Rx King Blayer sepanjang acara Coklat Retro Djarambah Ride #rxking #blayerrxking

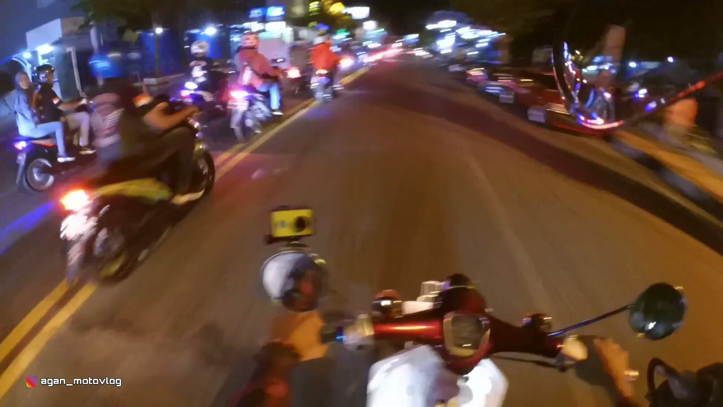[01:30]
Gua akan masuk ke depan masuk. Masuk depan. Oke, masuk lagi. Oke, kita masuki Banjar Kota ya, kawan ya. Banjar Kota. Wis, mantep. Ini dari komunitas berdiri sejak 0400.
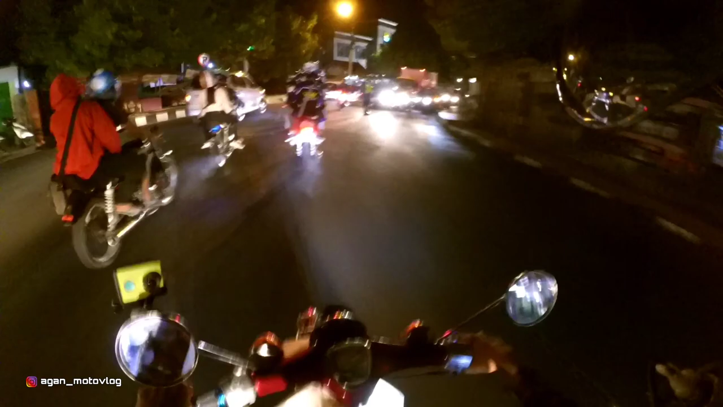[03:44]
Okay. Wis. Pengang. Seru. Seru ya di belakang RE King. Suaranya tuh bikin pengang telinga. Oke.
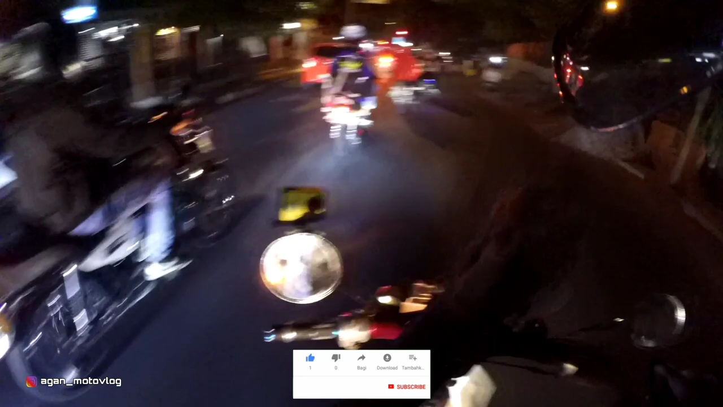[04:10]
Oh, agak bau juga soalnya RE King tuh ya dua tak gitu ya, mengeluarkan asap gitu ya. Oke, kita ambil kiri ya. Kita ambil kiri. Wih, rame ya di malam ini, kawan ya. Ini coklat retro, tempatnya coklat retro. Wih, mantap ya.
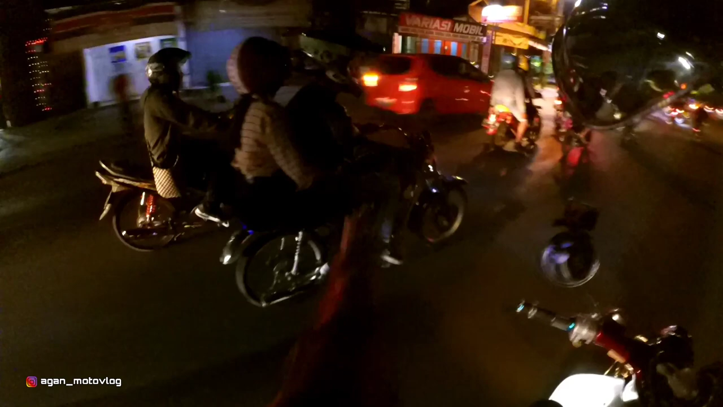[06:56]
halo, wes mantap mantap mantap, ini C70 racing nih, keren ya, mantap, woy. Oke kita memasuki jembatan pelangi nih, ikon kota Banjar. Semua jembatan itu diwarnai dengan warna-warni pelangi. Keren banget ini ada RE King, komentar RE King. Woi! Heng, heng, heng.
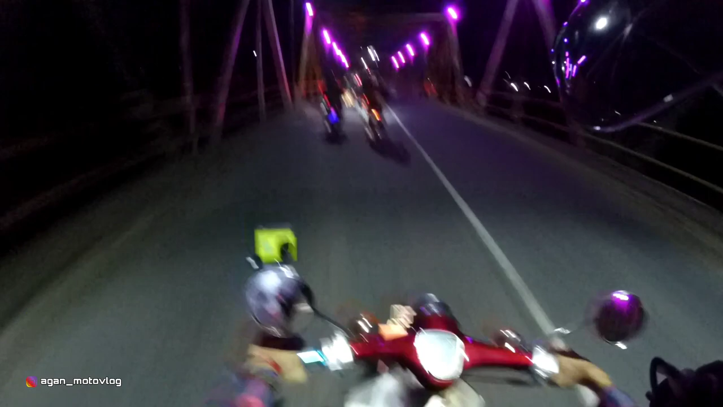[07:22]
Seru banget ya. Oke. Kita ambil kanan, jadi kita masuk lagi di jalur nasional 3 tepatnya kawan ya. Kita ambil kanan lagi. Jadi kurang lebih untuk rute di malam ini itu sekitar berapa ya kilometer ya, berapa kilometer coba, ayo,
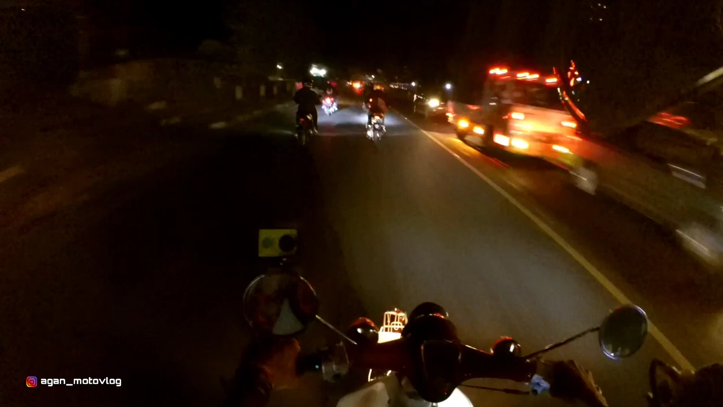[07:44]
sekitar kurang lebih 6 kilometer, iya kurang lebih ya 6 kilometer ya kawan ya. Oke kita berada di nasional 3, jalur nasional 3 itu ya, jalur nasional gitu ya. Oke mantep banget nih di malam ini ada Widi, belok deh ya. Oke. Jadi rutenya nggak terlalu panjang juga gitu kawan ya.
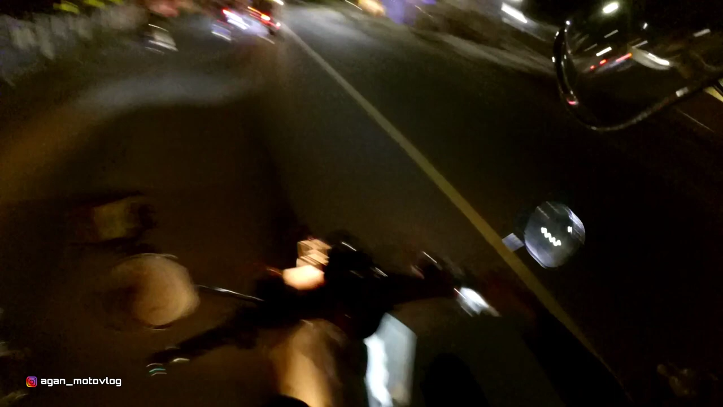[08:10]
Di belakang ada RE King, bener-bener. Hey! gile. Wow, wow, wow, wow, wow, wow, wow, keren, keren, keren. Wow, wow, wow, wow, geng, geng, geng, geng, geng, geng, geng, geng, geng, geng. Seru ya, seru ya. Oke.
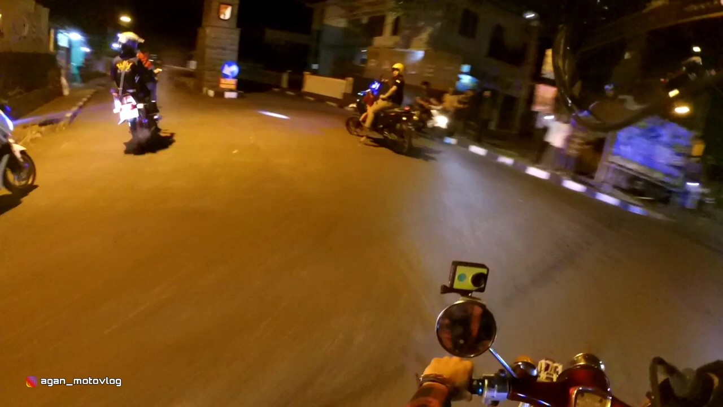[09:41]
Oke, kita coba untuk melihat. Wis, rame. Mantap, mantap, mantap, mantap. Oke, mantap ya. Rame banget ya kawan ya.
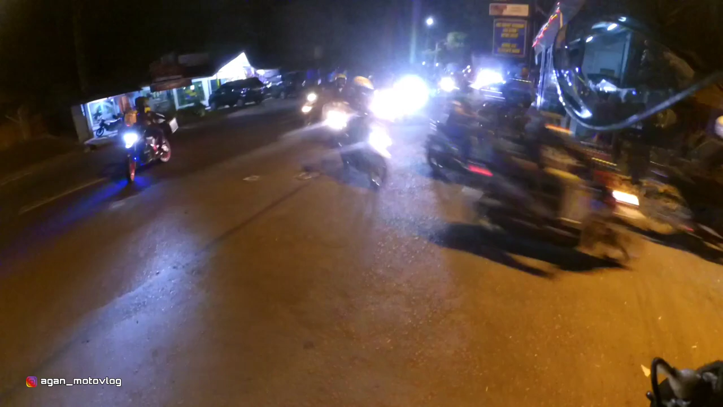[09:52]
Oke, bisa teman-teman lihat ini lebih dari 100 motor. Mantap di malam ini, men. Oh, keren, keren, keren. Banjar mah keren, euy. baru pertama kali nih. Oke, gua bisa riding malam-malam ya.
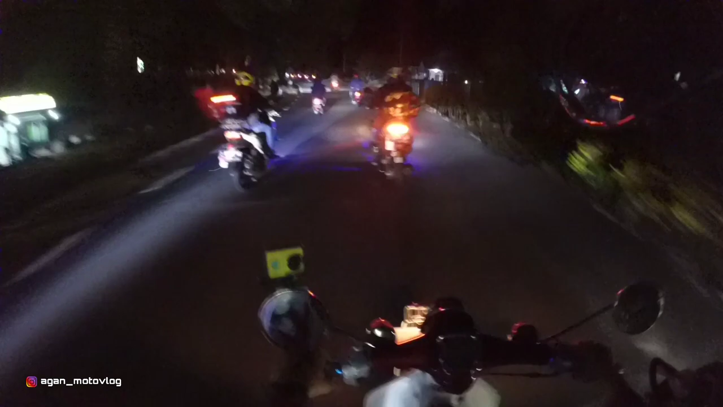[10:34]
Oke, seru banget, seru. Intinya di sini kita untuk bisa riding dan tentunya safety ya kawan ya. Jaga keselamatan gitu ya kawan. Taati tata tertib lalu lintas gitu ya kawan ya. Jadi untuk silaturahmi, aduh ini G3 harus turun gigi dulu men. Oh. Agak nanjak juga ini. Ah. Ih, keren.
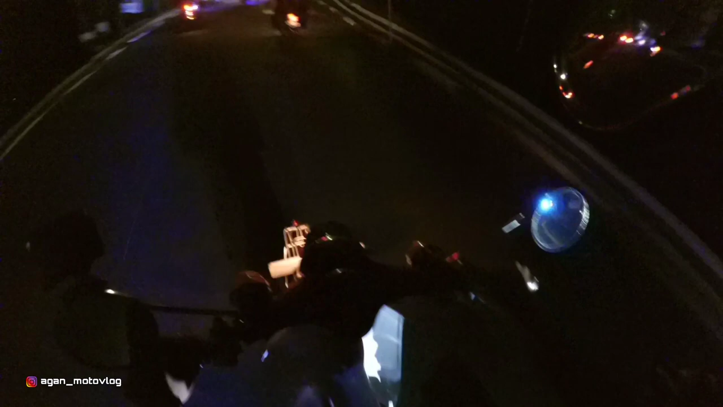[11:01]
Aduh, enggak kuat lagi turun lagi men. Aduh, gigi 2. Oke, ini depan ada pengguna RE King membawa anak sama ibunya.
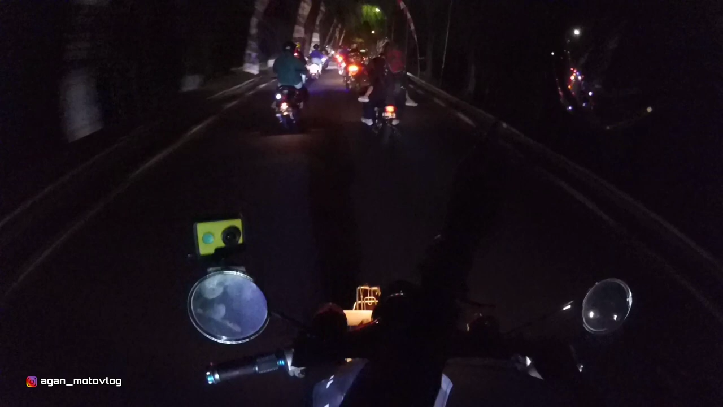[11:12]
Ini mungkin satu keluarga nih. Kita coba dekati dia ya nanti ya. Ini platnya plat R. Sepertinya ini dari Cilacap. Oke. Soalnya ini plat R, enggak tahu sih. Enggak tahu juga. Ini ada motor Yamaha King Club,
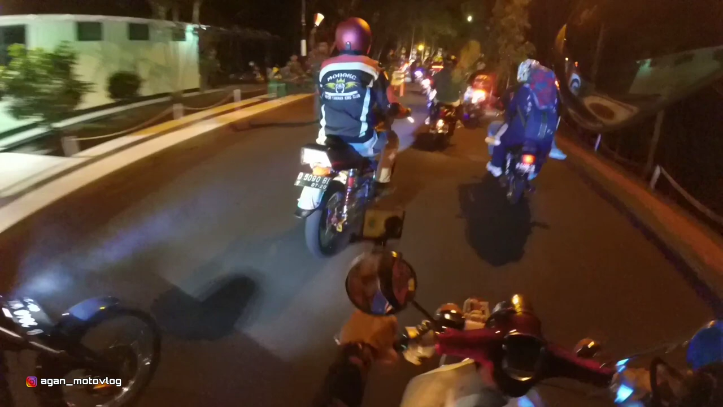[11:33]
Mohax. Oke. Mantap ya kawan ya, mantap. Oke, masih lurus kita memasuki area Batalion 323 Rider. Buaya putih.
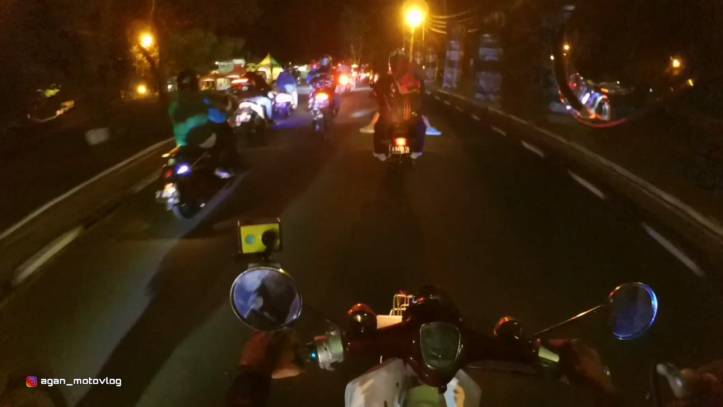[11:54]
Oke, mama. Mantap pisan ini mah euy. Mantap pisan euy. Wow, banyak pisan ya kawan ya. Oke, kita ambil kiri. Kita masuk ke parkiran, area parkir. Oh.